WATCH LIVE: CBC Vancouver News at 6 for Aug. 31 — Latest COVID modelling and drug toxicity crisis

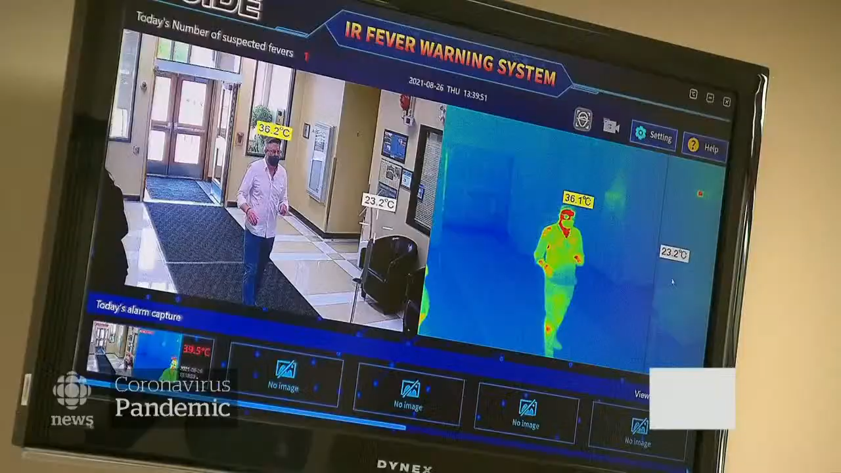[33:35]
this high-tech temperature reader that sets off an alarm anytime anyone with a fever walks by